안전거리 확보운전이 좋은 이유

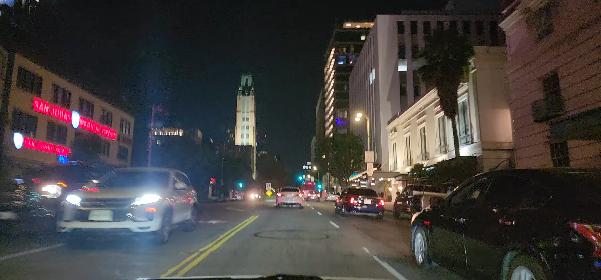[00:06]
안녕하세요 오늘은 그 야간운전을 하면서 영상을 좀 찍어 볼까 합니다
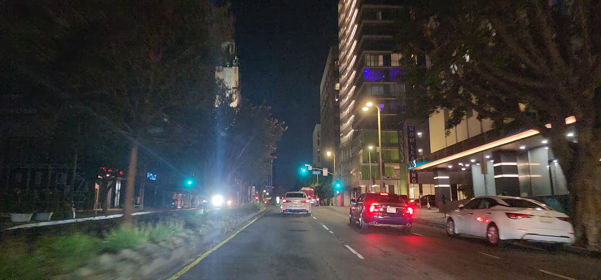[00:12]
오늘도 그저께 이어서 신호등의 변화를 읽을 수 있는 방법에 대해서 또 말씀을 한번 더 드려 볼까 합니다 지금 신호등을 볼 때 삼각형으로 보는 게 좋다고 말씀을 드렸었고요 지금 제 왼쪽 신호등을 보면 사람 걸어가는 그림이 보입니다 그러면 금방 노란불이나 빨간불이
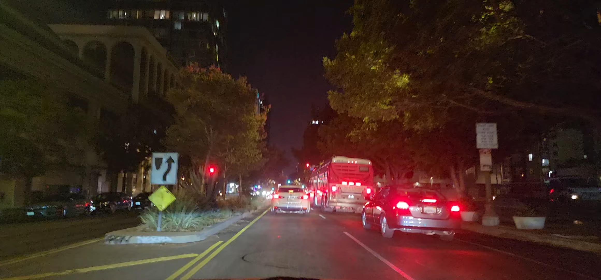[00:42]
들어오지 않아서 충분히 지나갈 수 있다고 말씀을 드렸습니다 야간이라서 아무래도 저기 그 어두우니까 좀 신호등 보기에나 지나가는 행인들 보기에 좀 어려움이 있죠 야간운전을 두려워서 못하는 사람들도 제법 많은 거로 제가 듣고 있습니다 아무튼 야간에도 충분한 차간거리를 압사와의 그 차간거리를 충분히 확보하고
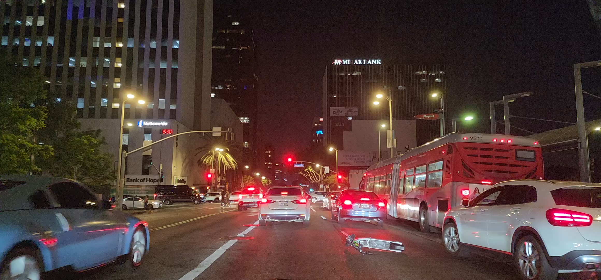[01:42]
보이네요 카메라로도요 조심해야죠 저게 길거리 한가운데 도로 한복판에 저렇게 떨어져 있고 쓰러져 있으니 저거 빨리 지나가면서 촘촘히 붙어서 가다보면은 아차하는 사이에 저거를 히트하고 사고가 날 수 있는 상황이죠 그래서 주의를 요합니다 야간에는
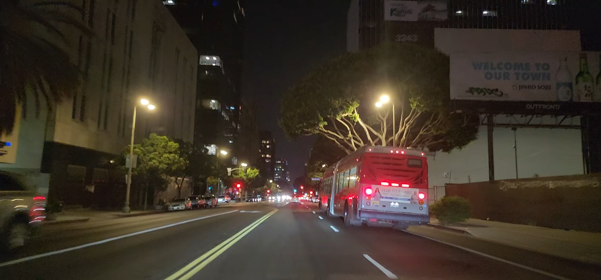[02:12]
아무튼 저기 그 사람 걸어가는 신호등이 나왔다는 거는 이제 신호 바뀐 지가 얼마 안 된거기 때문에 노란불이나 빨간불이 빨리 들어오지 않고 충분히 지나갈 수 있다고 얘기했고요
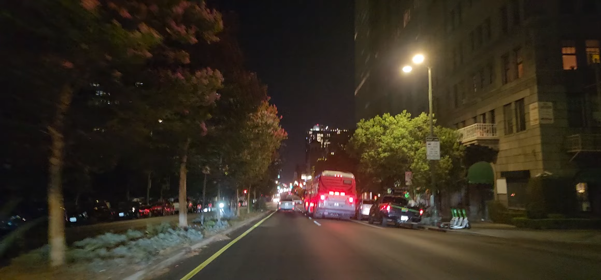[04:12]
그 윌셔 블라바드를 지나고 있습니다 동쪽에서 서쪽으로 가고 있습니다 지금 빨간불이고 야간에 저기 그 까만 옷을 입은 사람이 지나가게
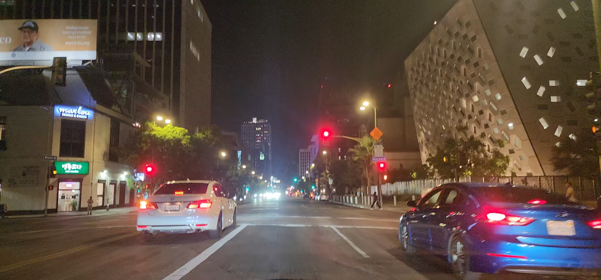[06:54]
당연히 서야지요 이때 저는 뒤를 봤습니다 뒤에 넉넉히 따라오고 있는 차들이 보입니다 또 사랑 걸어가는 그림이 들어왔고요 또 바로 앞에는 빨간불이 됩니다 이렇게 제가 말씀드리는 것처럼 제가 그렇게 행동하는 것처럼 미리 보고 멀리 보고 많이 볼 수 있는 요령을 터득하고 또 신호등에 언제 노란불이 들어올 지를 알고 또 노란불이 지속되는 타이밍을 확실하게 알 수 있다면
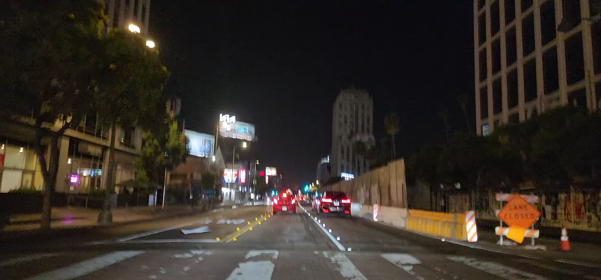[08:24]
봤습니다 충분히 갈 수 있고 아무래도 차간 거리를 넉넉히 확보하고 가는 거 바짝바짝 붙여서 다니는 습관 보다는요 지금 앞차가 좌회전을 하려고 기다리고 있고 저는 뒤에서 기다렸다가 이 사람이 가고 난 다음에 가는데 이 사람도 후진까지 하네요 타이밍을 잘못 잡아갖고 그거 포기를 하고 또 직진을 합니다 아무튼 그 안전운전 그리고 또 방어운전 디펜시브 드라이빙이라고 그러죠 그